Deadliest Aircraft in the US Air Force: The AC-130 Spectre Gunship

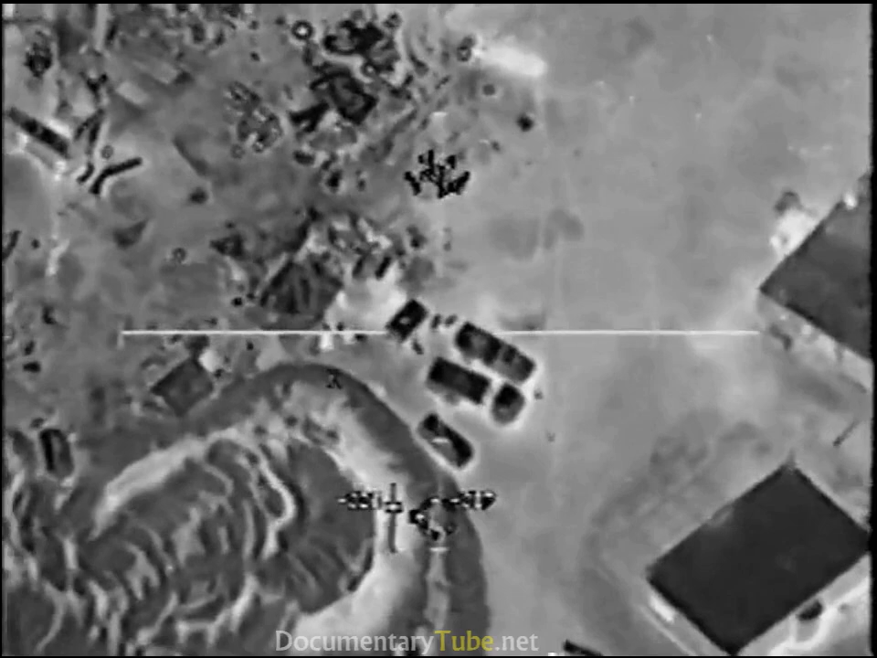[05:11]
Come back on those guys. Here we go.
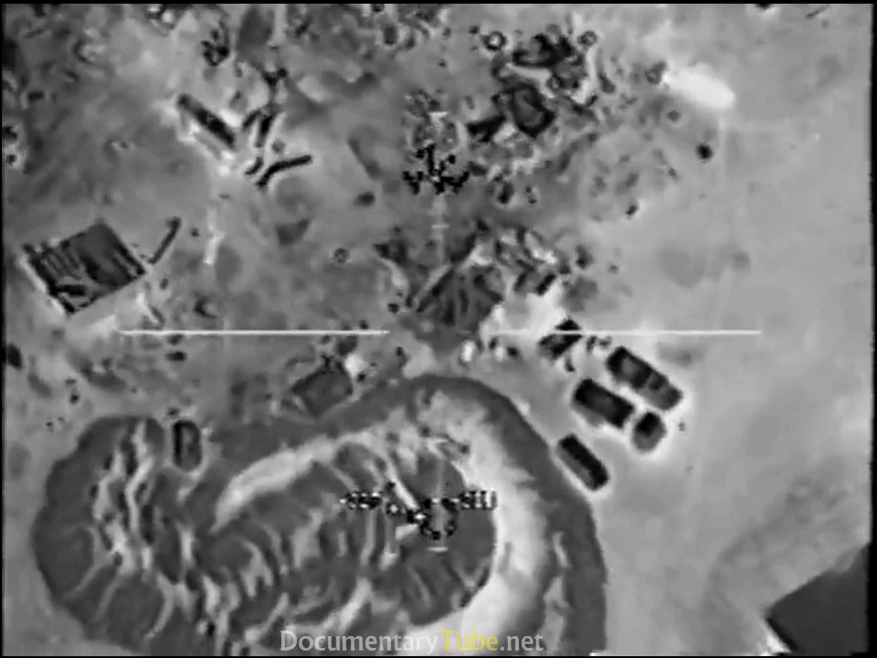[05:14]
Yet another secondary. Other people coming out of the mosque right now.
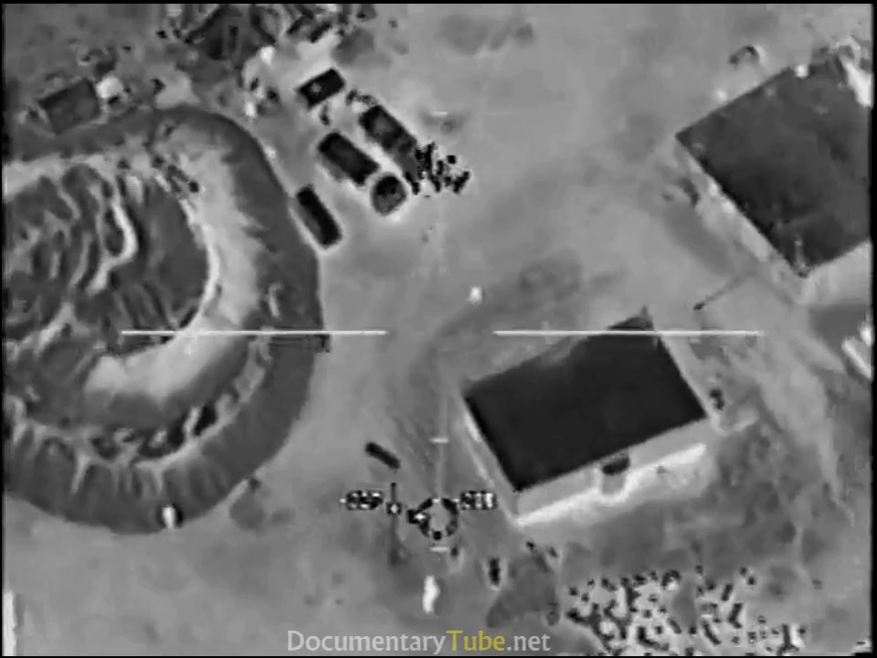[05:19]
Ready. Go for the vehicle. Secondaries.
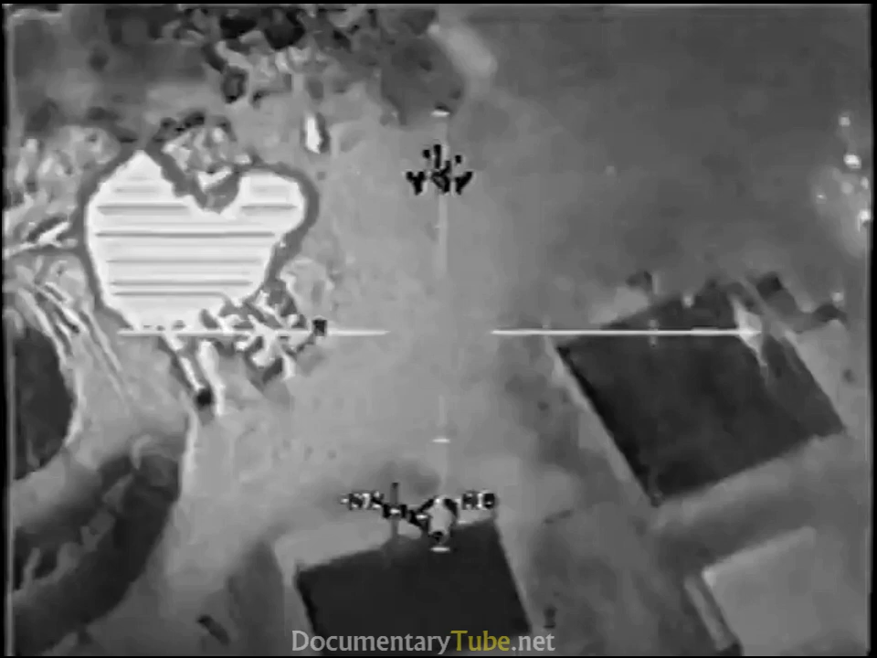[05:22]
Nice secondary. Better. Vehicle people can't leave.
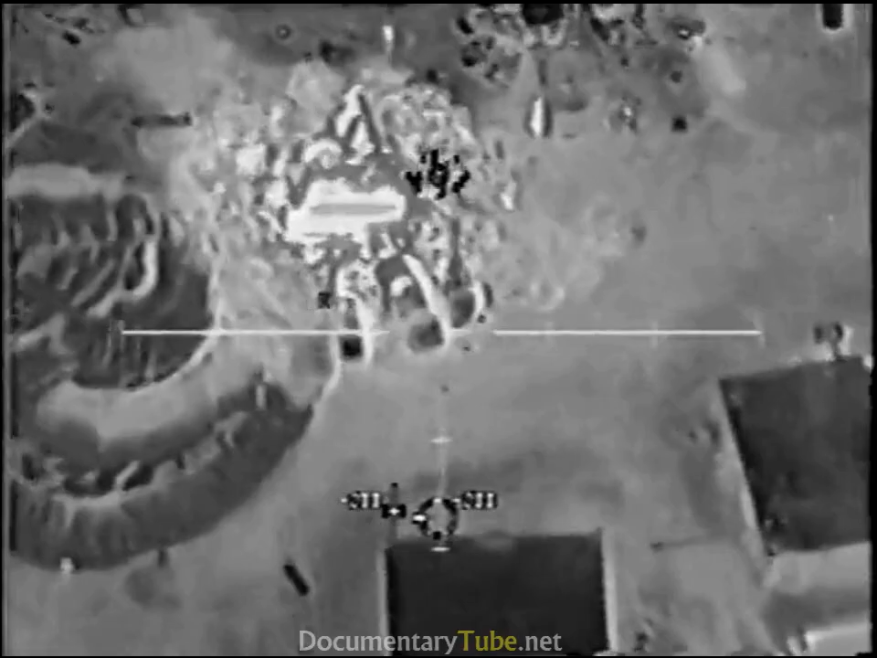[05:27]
Guys are going to town, man. Personnel running. There we go.
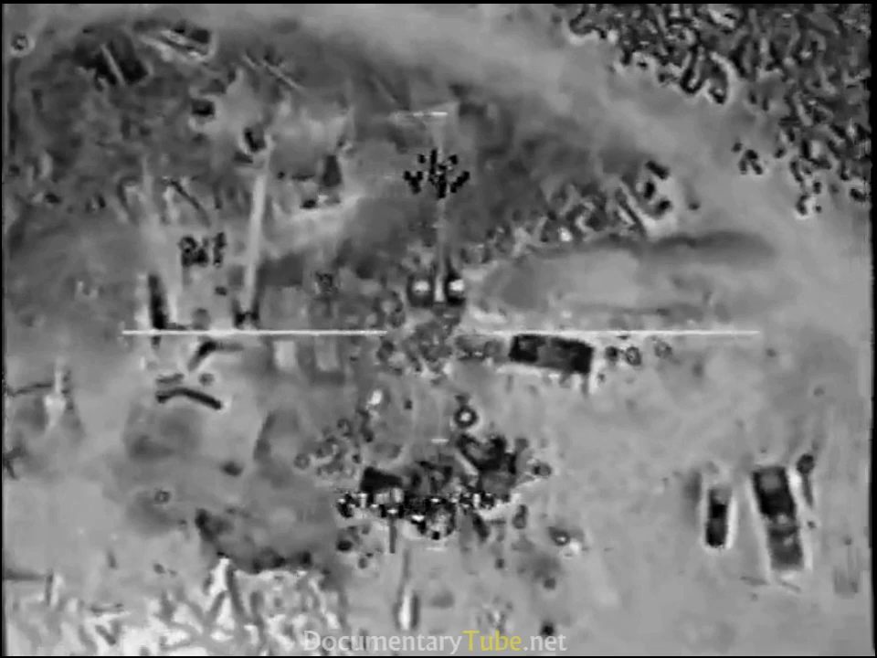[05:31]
Come on, Bucks. There we go. Lead them a little bit further.
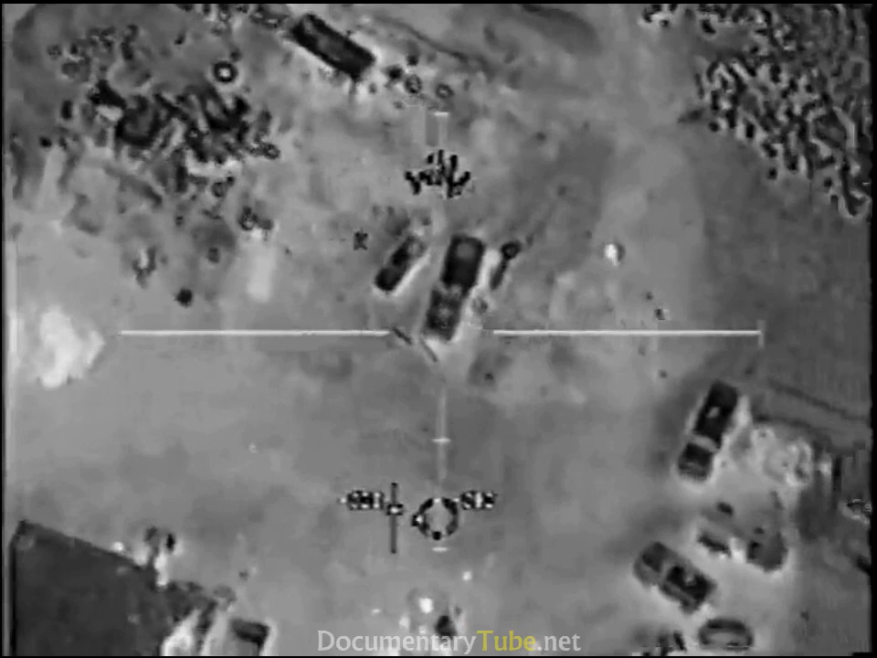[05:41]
Ready. Ready. Watch out of the vehicle. Hill truck. Flare's way. Flare's way. Flare's. Hold it.�.
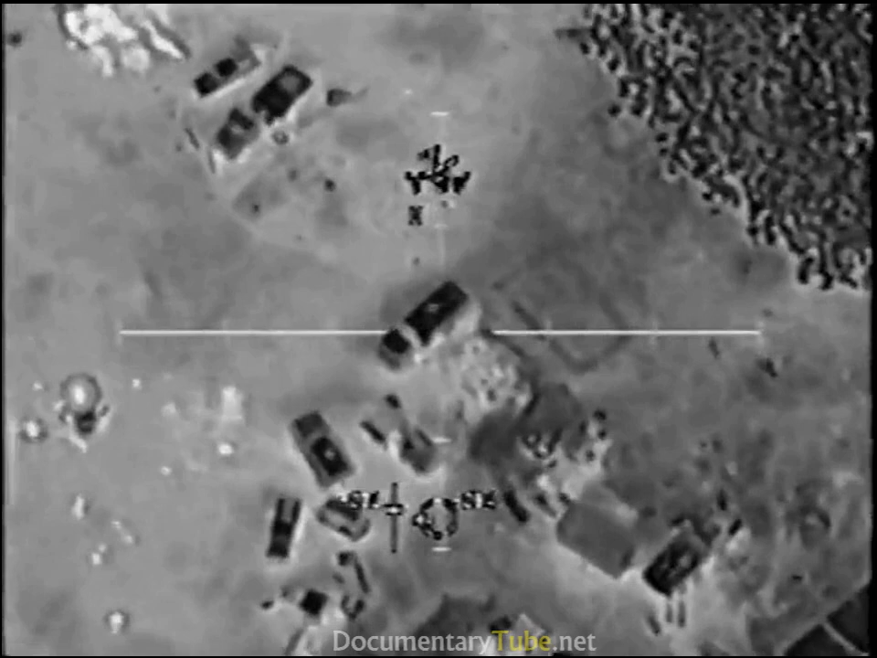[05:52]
In no joy. Ok. Nope. Continue engaging. Continue engaging. Get that person. Spot the floor! Spot the floor!
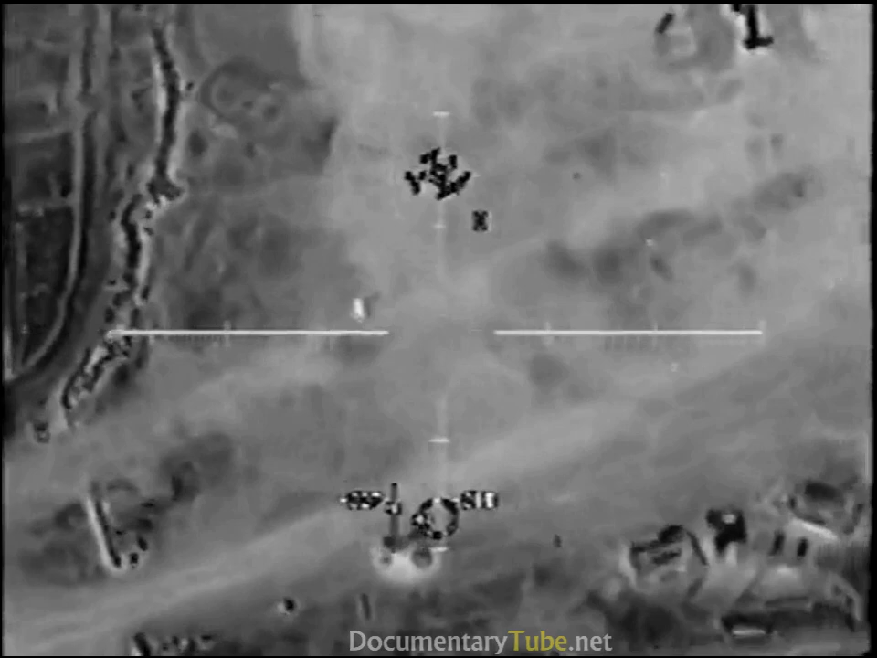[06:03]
Spot the floor!
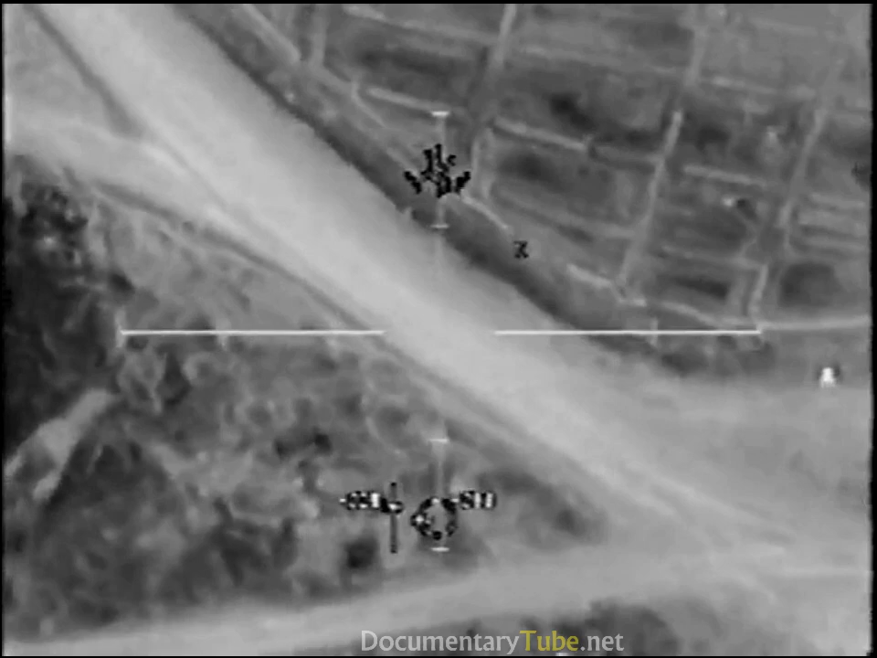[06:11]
that's the correct job for give me 10 seconds Roger
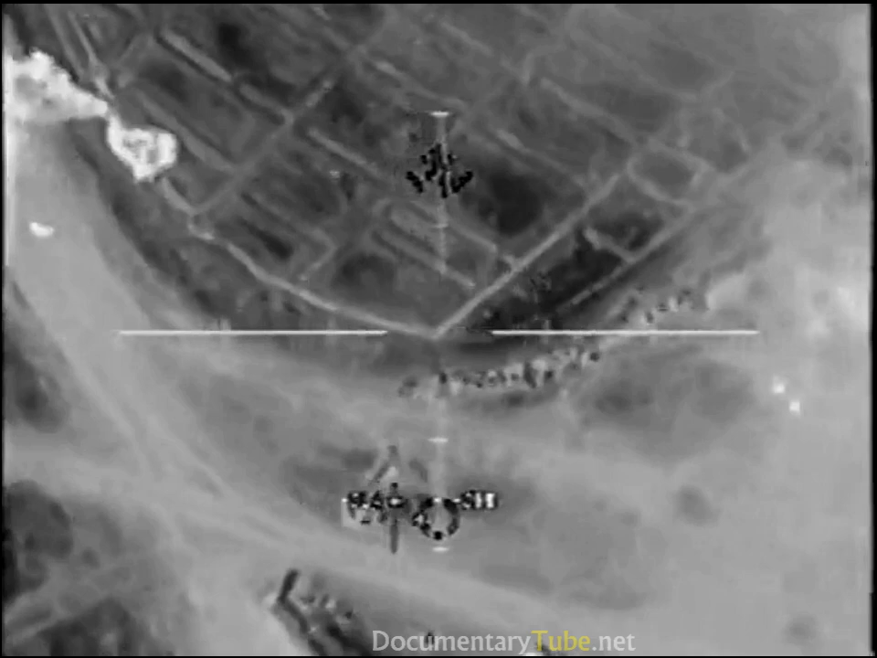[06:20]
he went down to the ground he just dove on the ground he's moving back
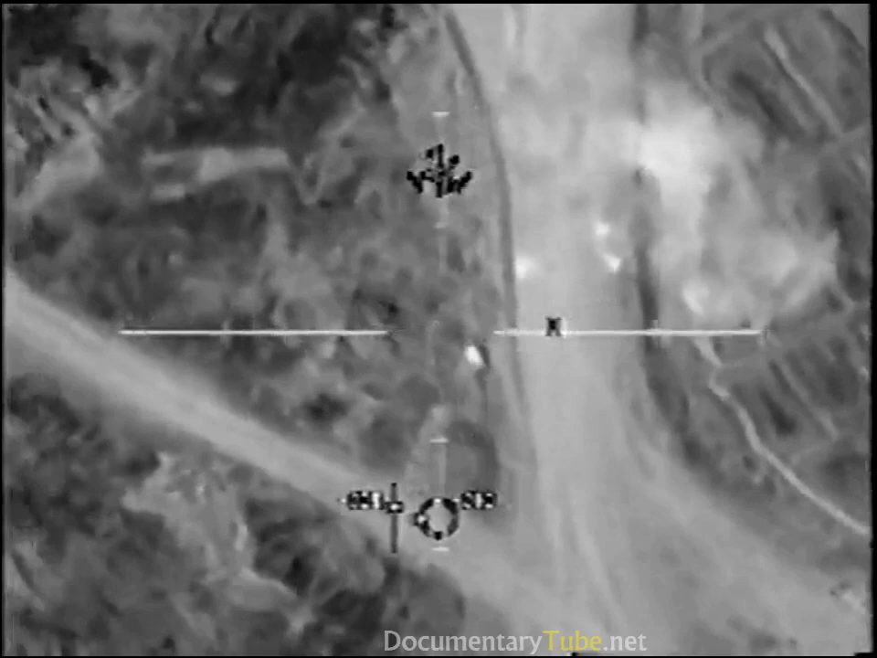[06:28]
to the vehicles personnel right there
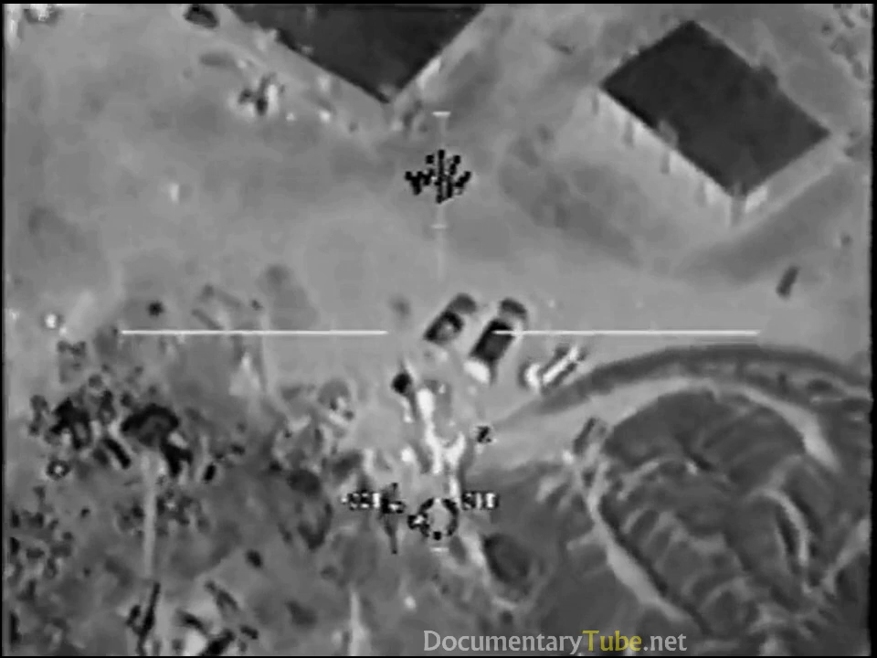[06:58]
you're going to get him watch that Moss over there too
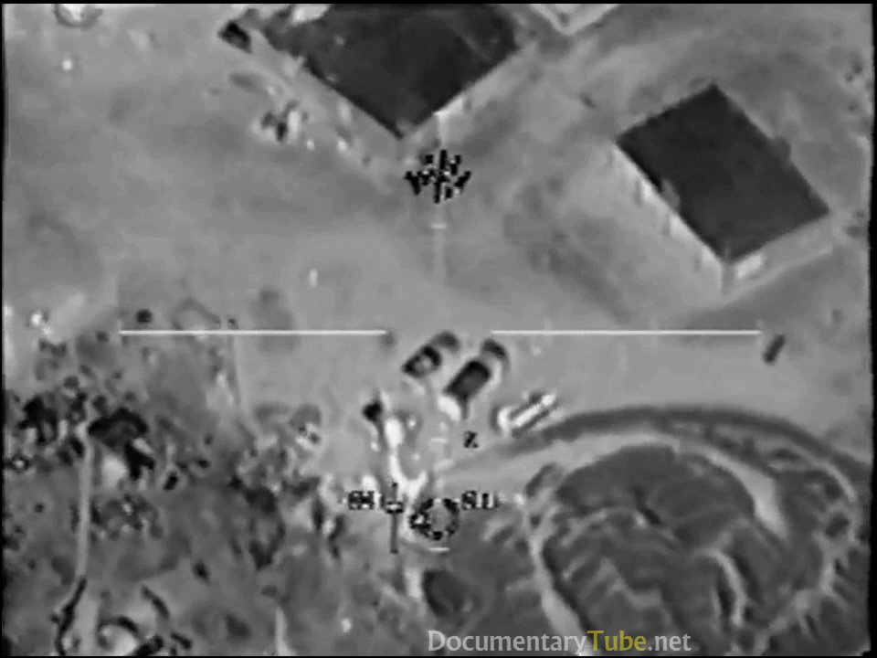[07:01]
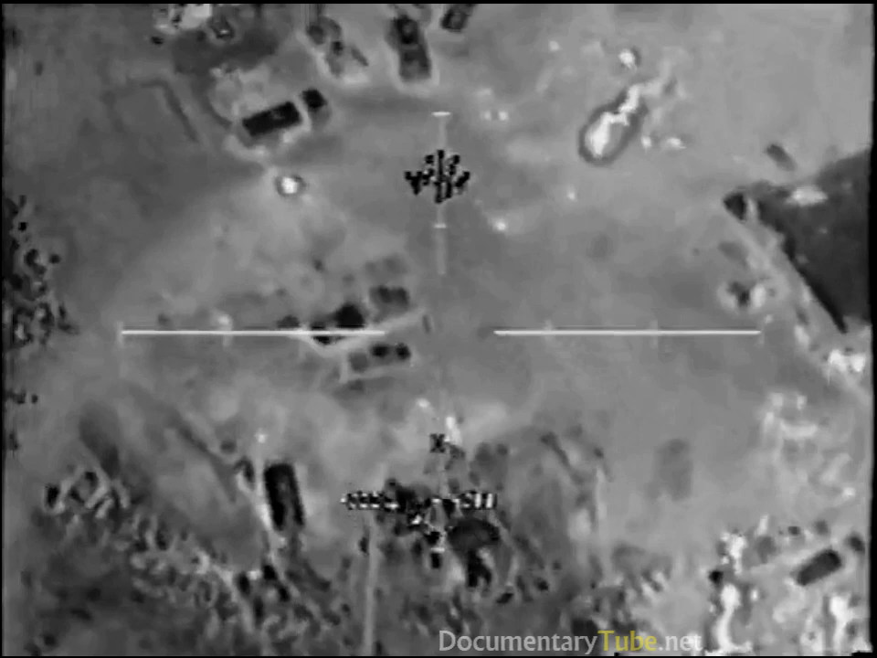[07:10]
well far we cleared on the building you're cleared on the big square building you can go ahead and level it Roger that cleared and cleared get in are you there
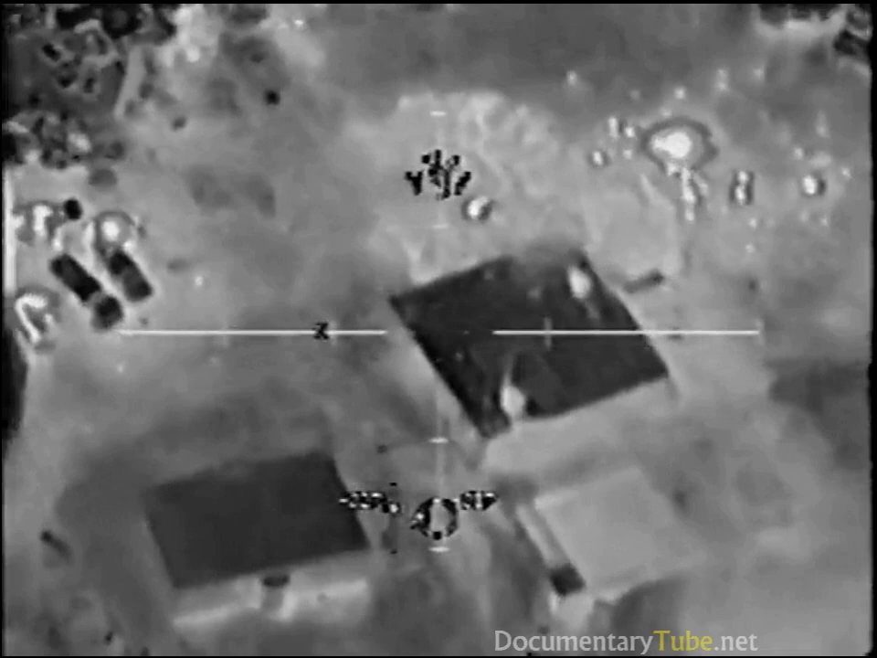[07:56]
TV's no use on target when I scan the area tracking vehicles too you are cleared to level the building do you have any more personnel in the area don't see me right now